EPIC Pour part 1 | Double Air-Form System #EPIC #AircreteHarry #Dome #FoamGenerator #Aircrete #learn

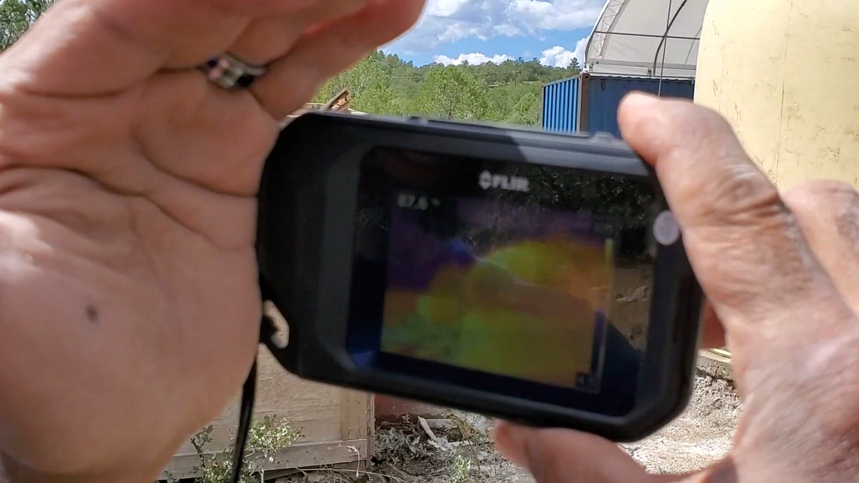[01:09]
temperature difference between the bottom part and the top
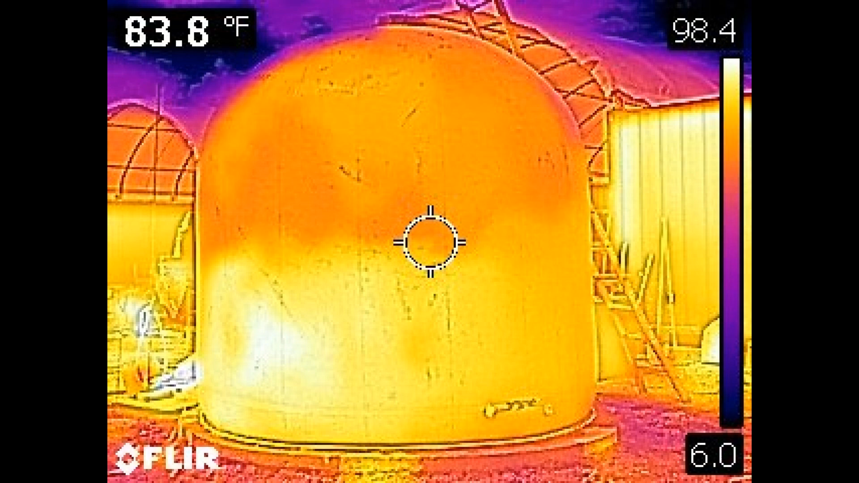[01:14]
On screen: spot 83.8°F
part and so this is just showing us where our epic mix
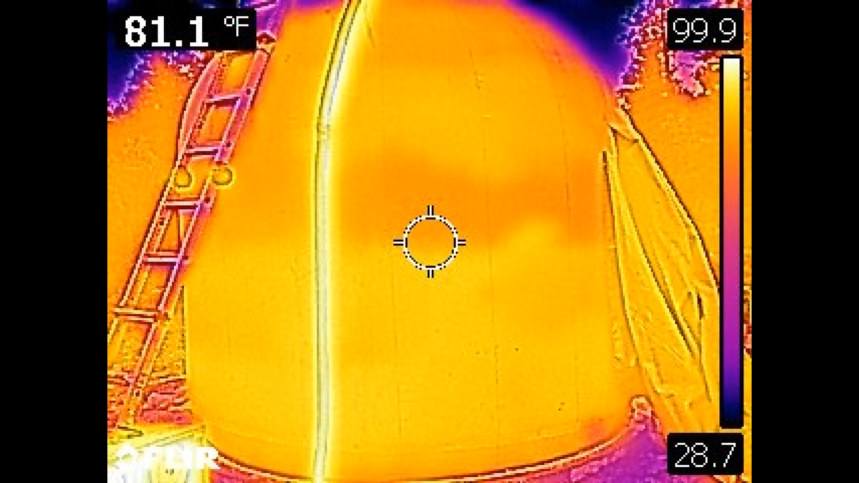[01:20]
On screen: spot 81.1°F
is sitting right now this is the only way to look inside by using this flare camera because we don't have x-ray vision everybody not yet anyway